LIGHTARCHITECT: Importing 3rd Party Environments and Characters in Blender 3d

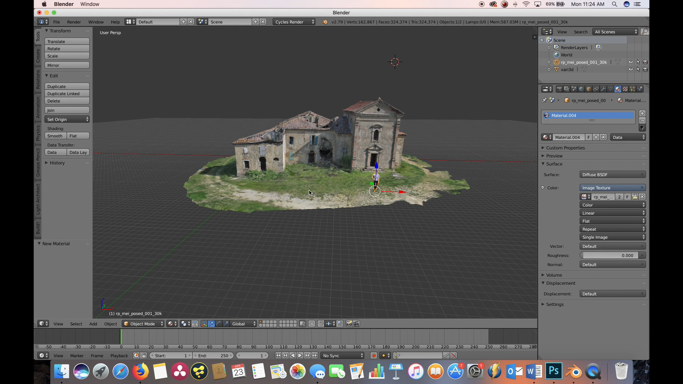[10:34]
And if we go into Render View, we have a rendered version of the scene.